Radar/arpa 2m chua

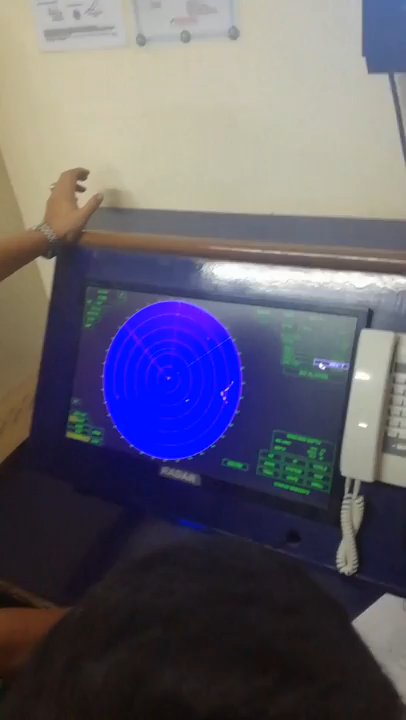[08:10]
Lipat ka ron, and you can move here. Left click to release, and then on mo siya ulit.
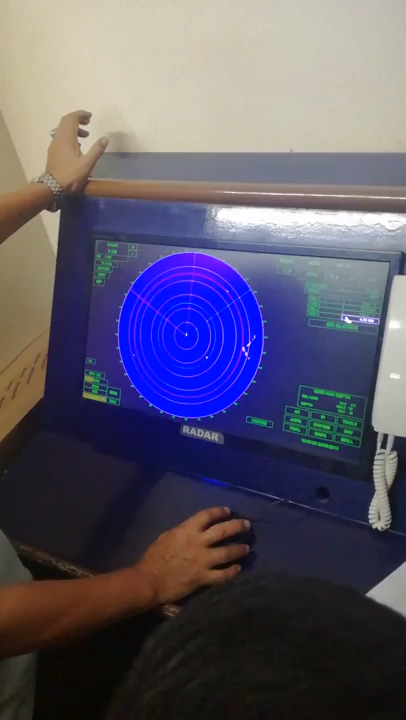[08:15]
And you can now use this one, left click to release.
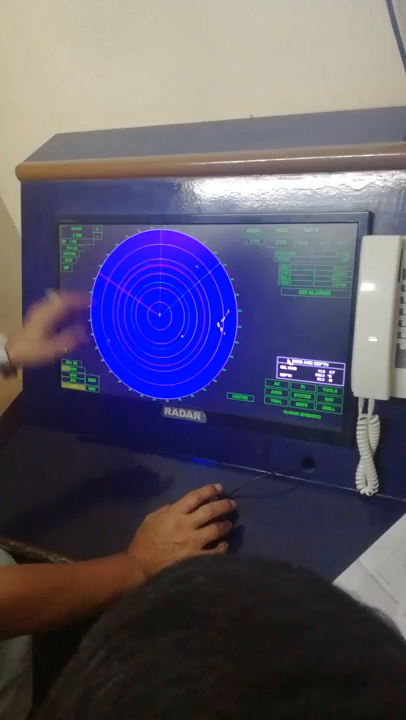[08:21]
Ngayon, gusto mo ilipat itong number 2 dito, or dito mo gusto ilipat.
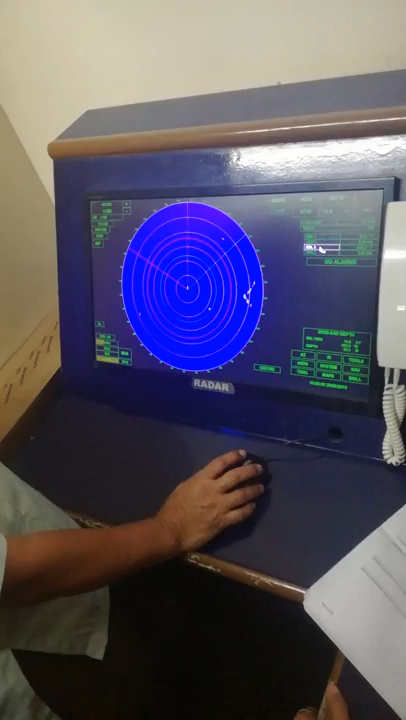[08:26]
Ngayon sa EPL 2, right click, off center, left click.
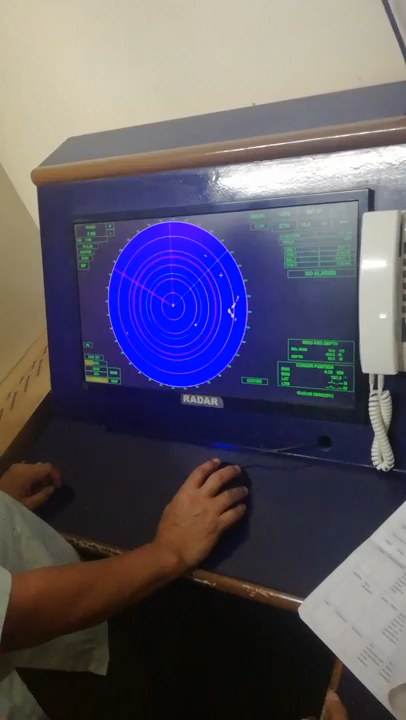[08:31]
Itapat mo siya doon, left click na ulit. Yeah. Ah, dito, no? Left click, off center.
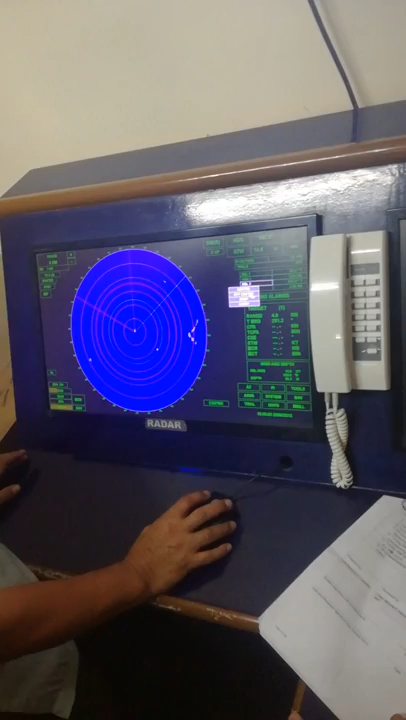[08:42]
Okay? Lumipat siya. May target kasi ito, kaya niya lumipad.
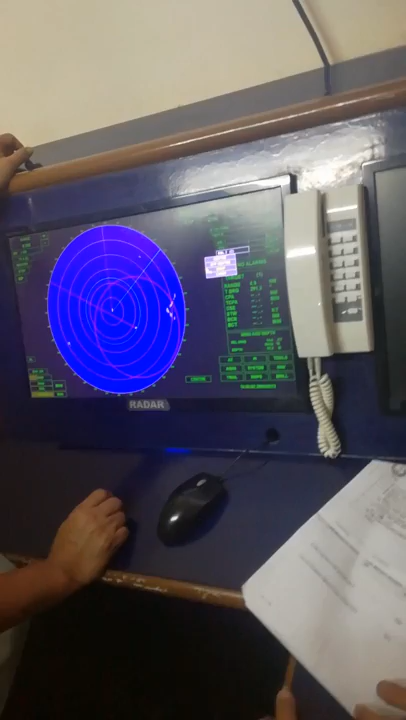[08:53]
Carry mo siya para mawala. Paikuti mo ngayon yung ano mo.
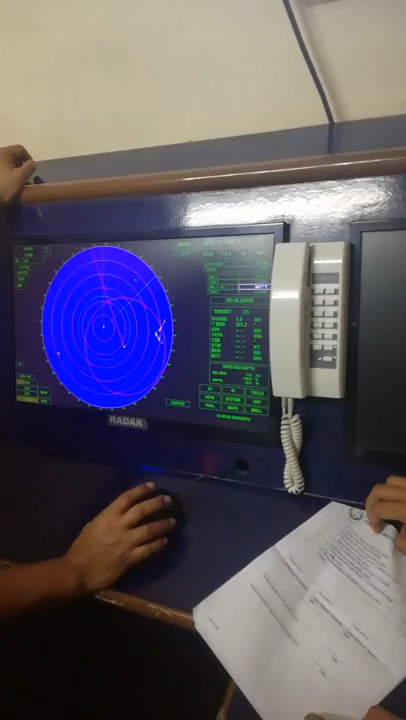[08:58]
Left click to release. And left click to, so that you can take the distance. Left click para to hold. Mawawala na siya. Target loss. Ayun yun. Okay?
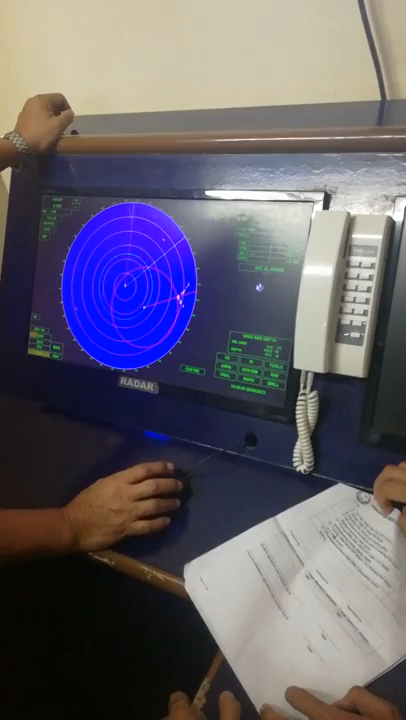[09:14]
Tapat mo, right click, center. Babalik siya.
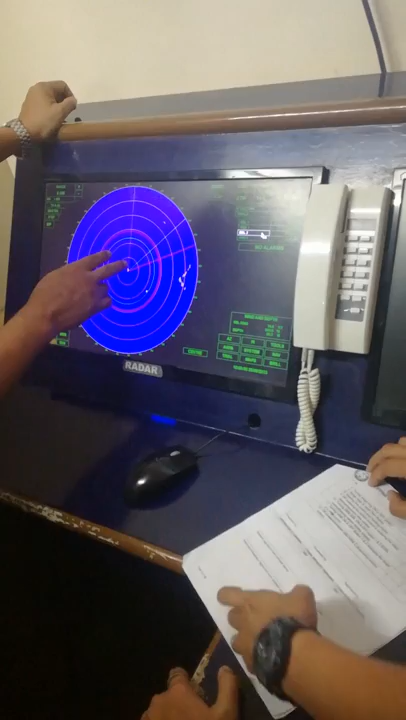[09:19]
Okay?
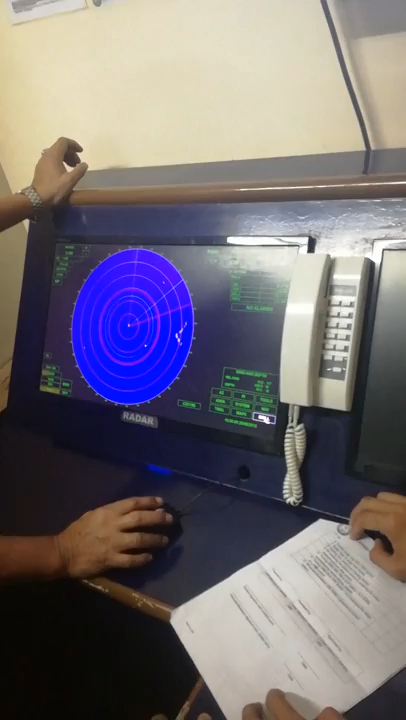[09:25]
Ngayon, balik ako sa brilliant para mapakita ko sa inyo. So this is now the heading line.
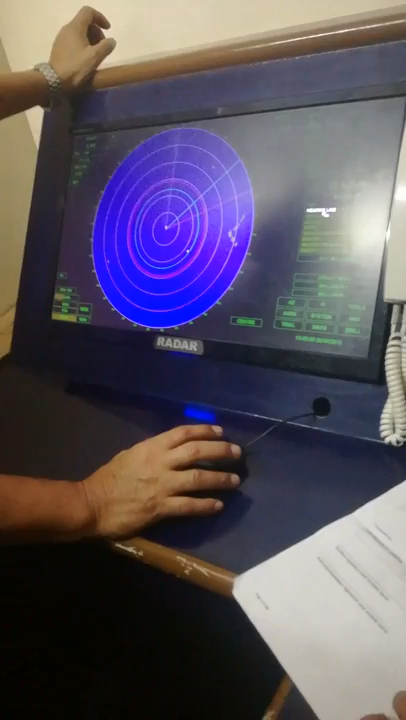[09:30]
So this is the heading line na sinasabi. Left click mo siya.
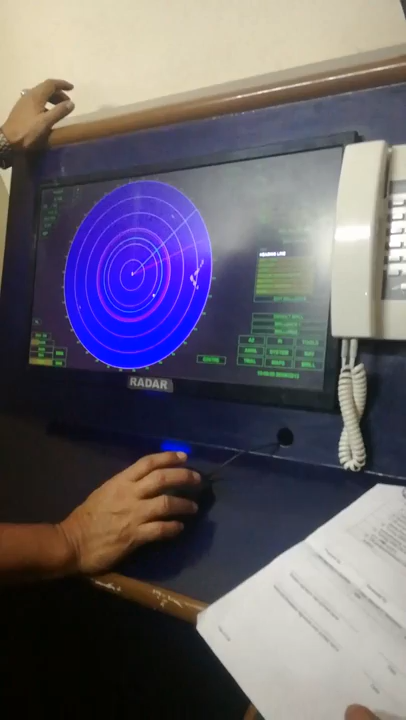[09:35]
Pwede ko siyang pahinaan.
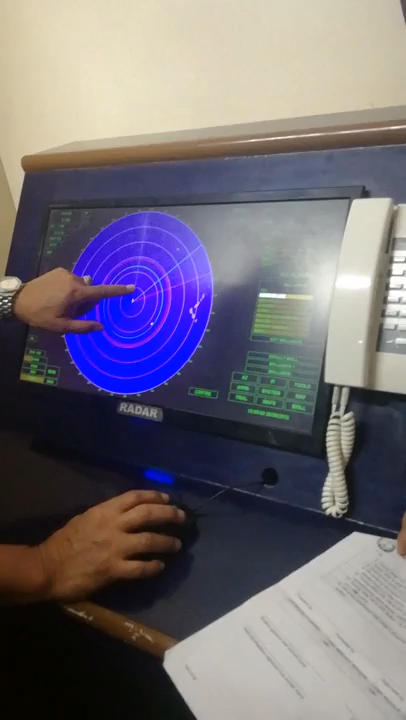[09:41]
So this is the panel brilliant control. Pwede ka sa EPL. Ang tawag dyan, panel control, and this is the cursor. Pwede mo siya palitin o pahinain.
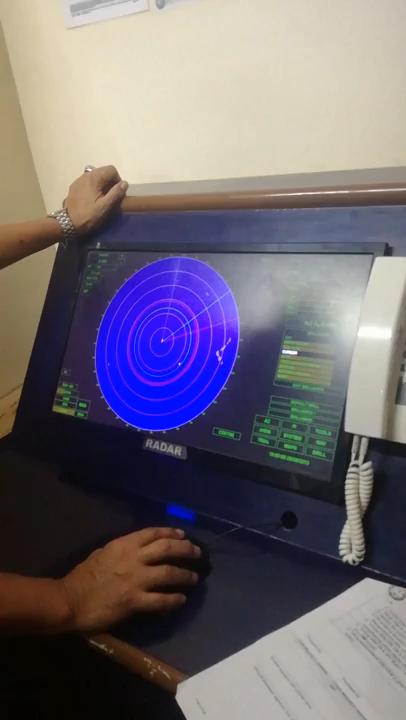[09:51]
Ang cursor na yan, usually ada dito sa tools.
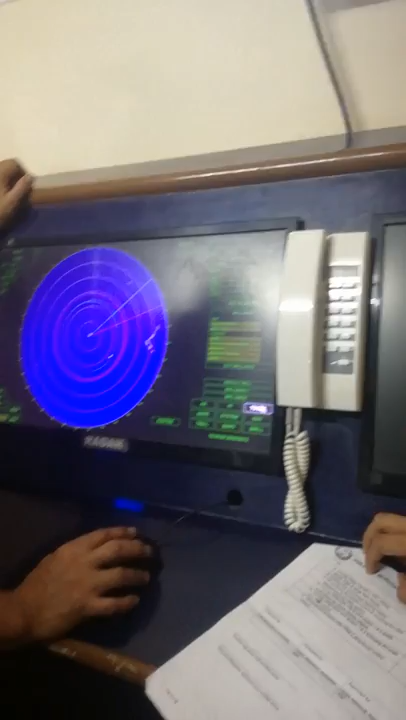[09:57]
Eh? Cursor.
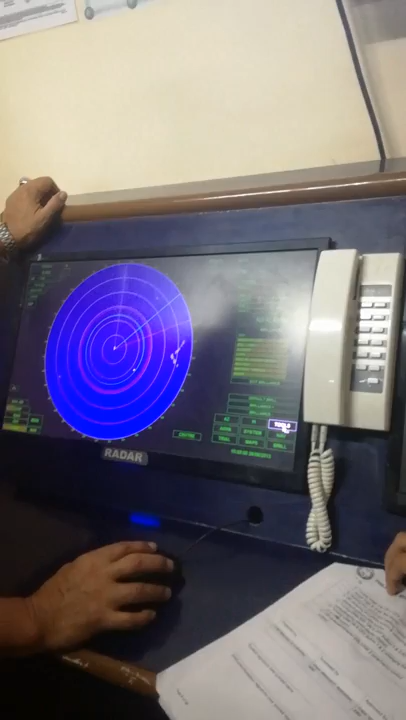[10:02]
Sit, tools, half, on.
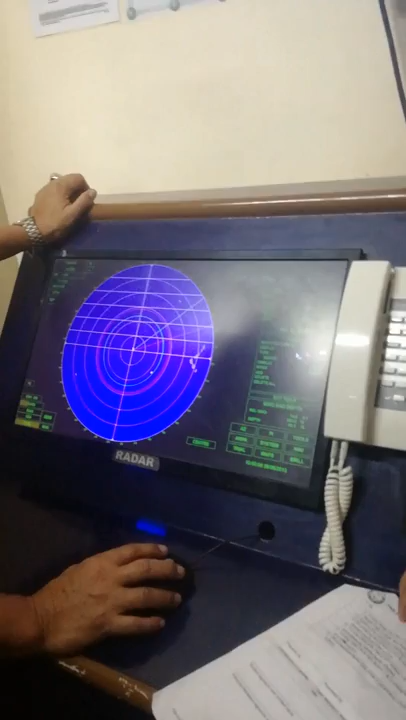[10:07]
So this is the cursor. Kita nyo halos pareho dun sa buhit ng fix na ring.
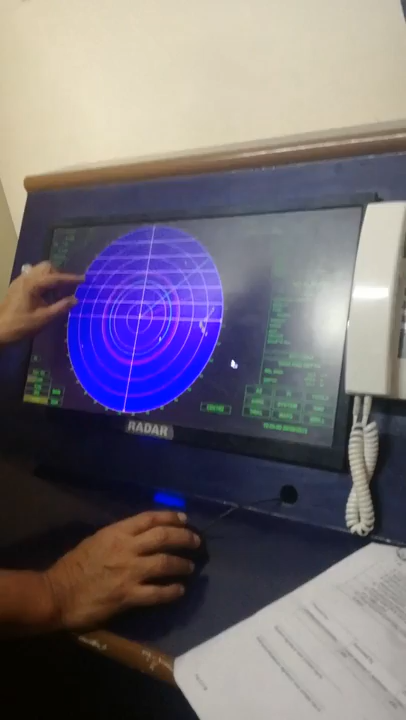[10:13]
Saktong-sakto siya. Kasi sukat yan. Kasi kung siya, pwede mo siyang ganyan yung cursor.